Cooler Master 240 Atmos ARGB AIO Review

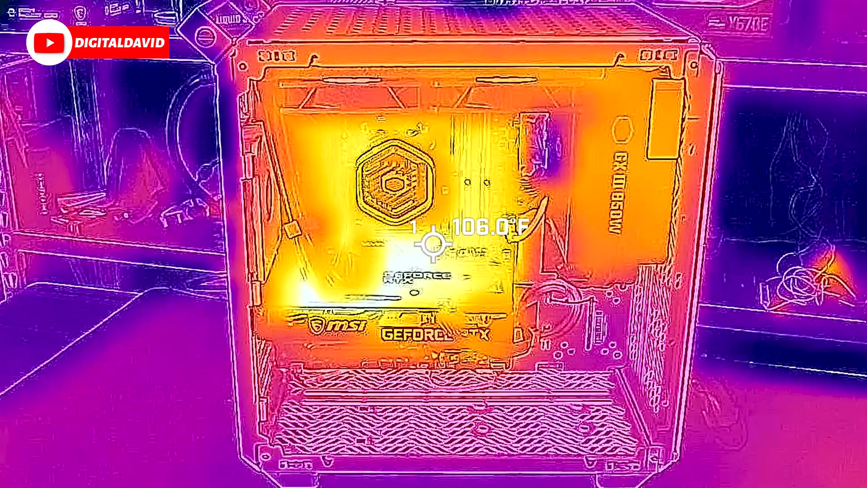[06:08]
On screen: spot 106.0°F
All right. So we're looking at the cooler through our FLIR camera
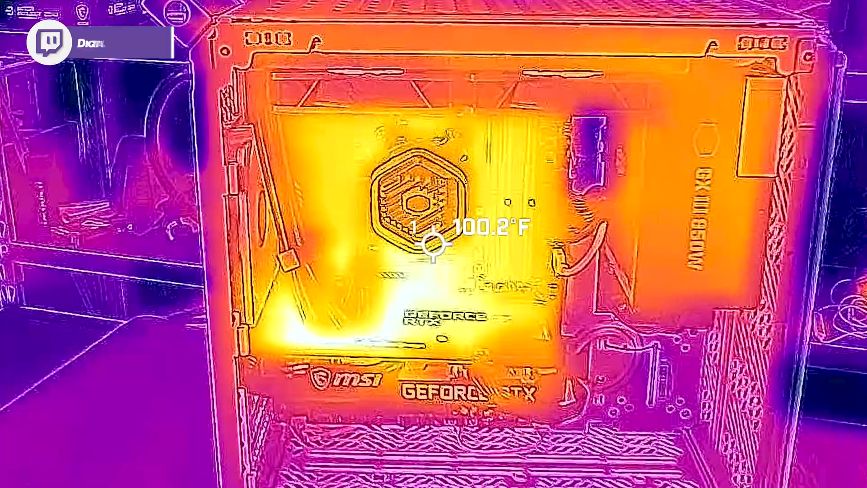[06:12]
On screen: spot 100.2°F
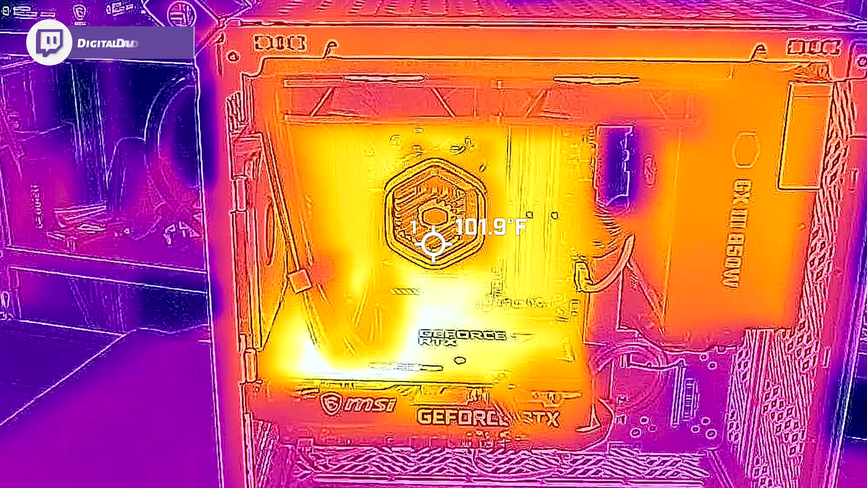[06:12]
On screen: spot 101.9°F
to get a feel for what you can expect temp wise.
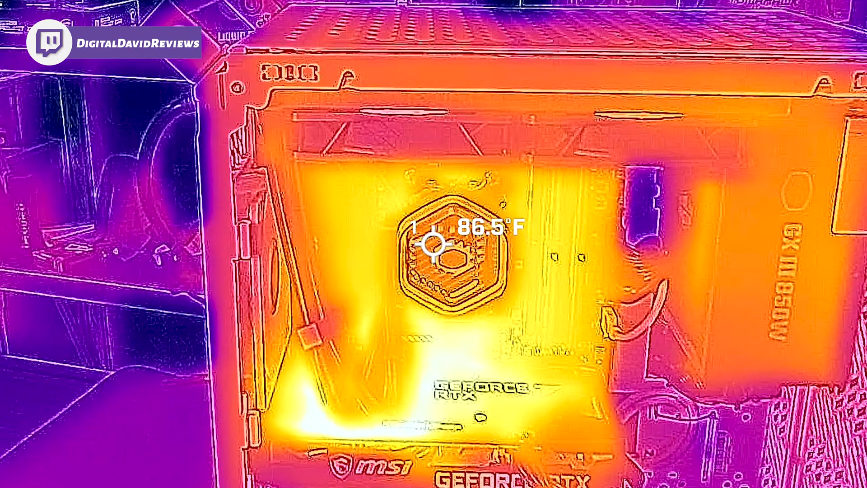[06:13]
On screen: spot 86.5°F
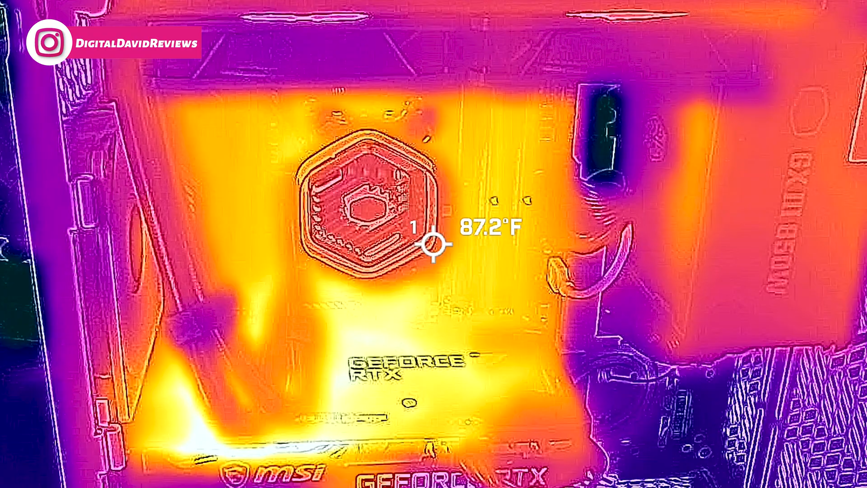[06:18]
On screen: spot 87.2°F
And look at that, not even 90 degrees over the CPU on the cooler.
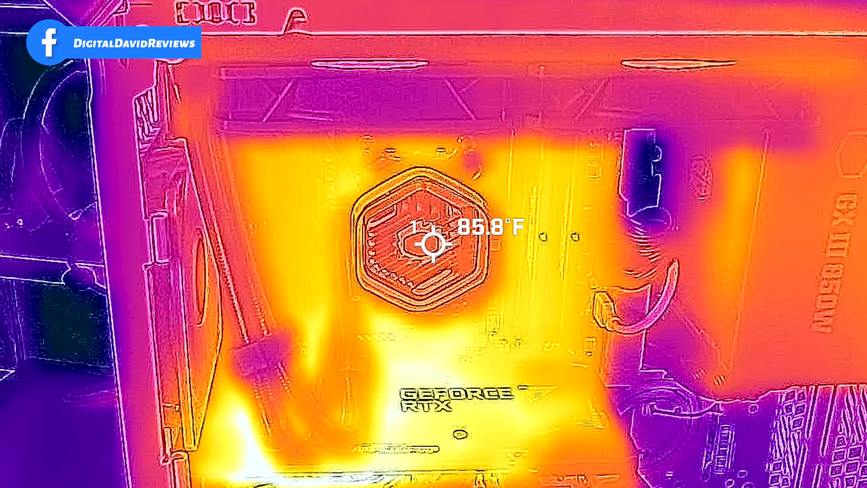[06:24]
On screen: spot 85.8°F
It's been running for almost 20 minutes, completely maxed out at 95 degrees Celsius.
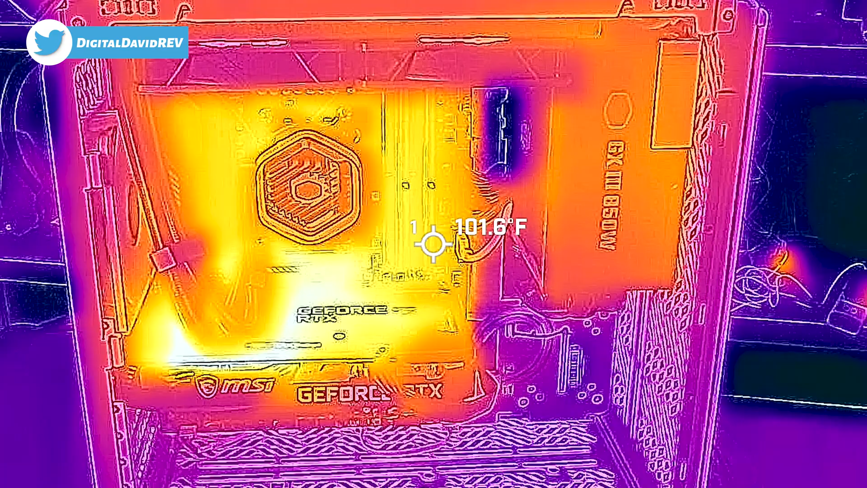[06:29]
On screen: spot 101.6°F
So great to see.
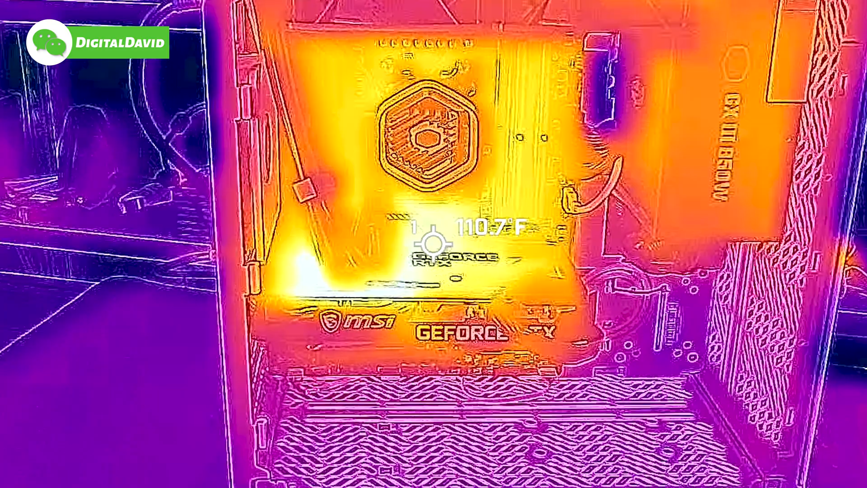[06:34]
On screen: spot 110.7°F
And then we'll move right along here, try to check some of the temp on the tubes.
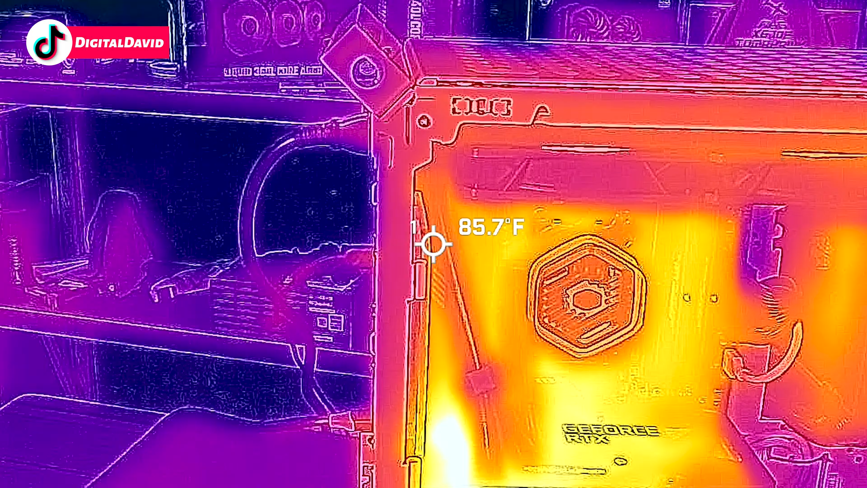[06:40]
On screen: spot 85.7°F
Nice and cool as well. And you'll see the fans up at the top.
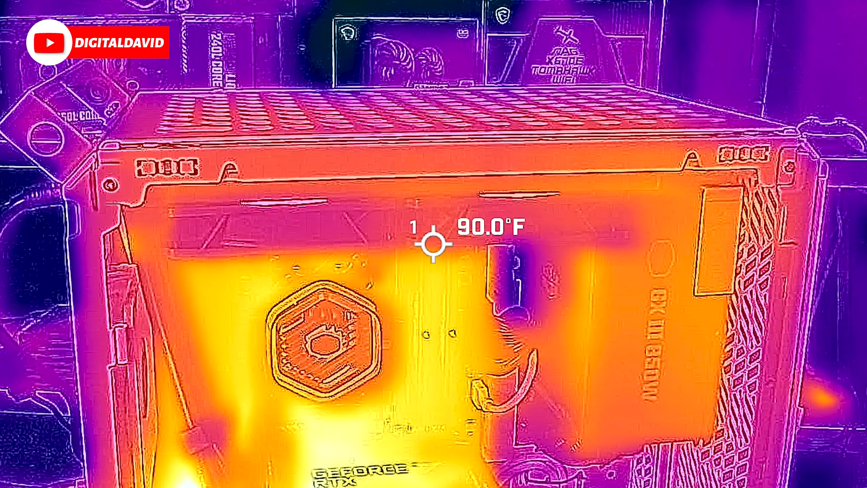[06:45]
On screen: spot 90.0°F
And we can go to the very top.
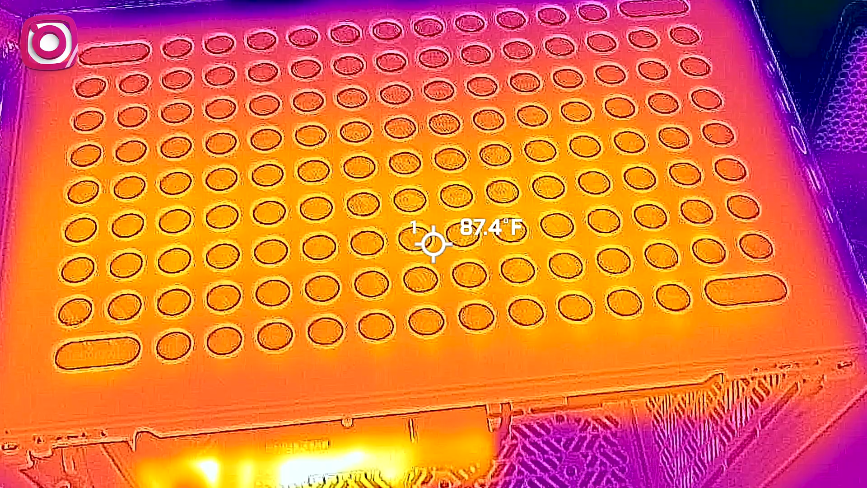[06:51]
On screen: spot 87.4°F
Nice and warm as we're exhausting out a lot of that warm air.
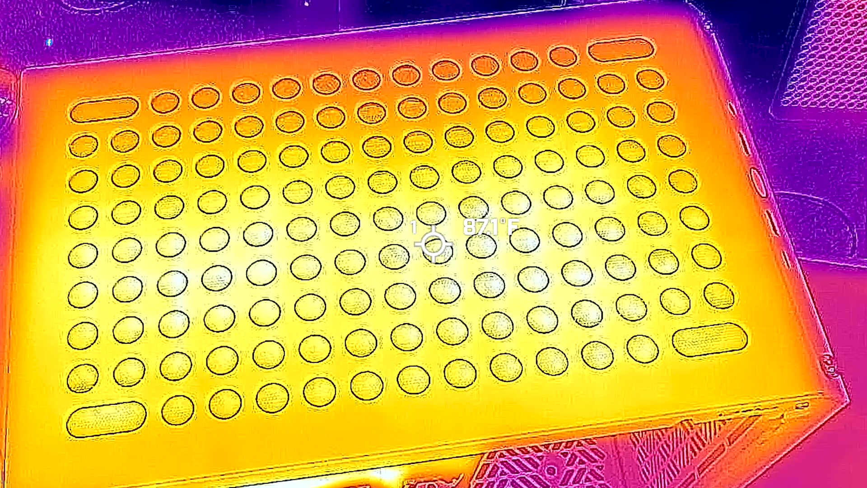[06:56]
And underneath, you'll see those fans.
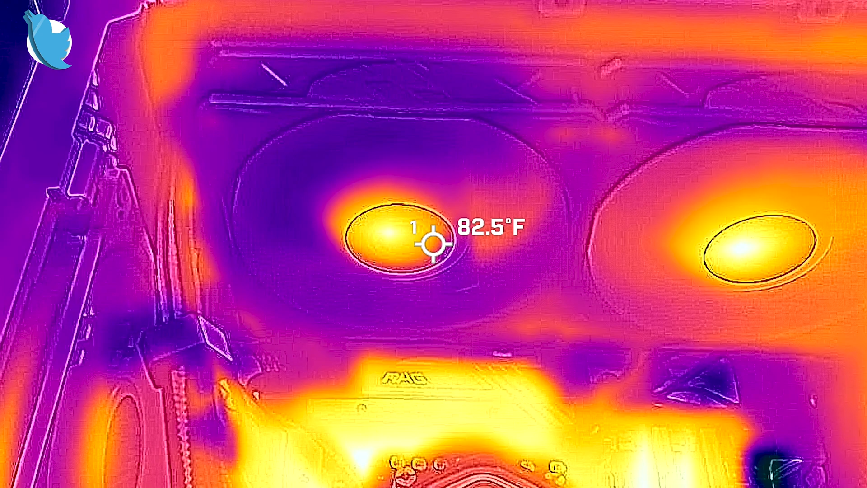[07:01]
On screen: spot 82.5°F
The bearings are going to be warm about 100 degrees. But everything else in that 90 degree temp range or even less. So beauty is in the eye of the beholder.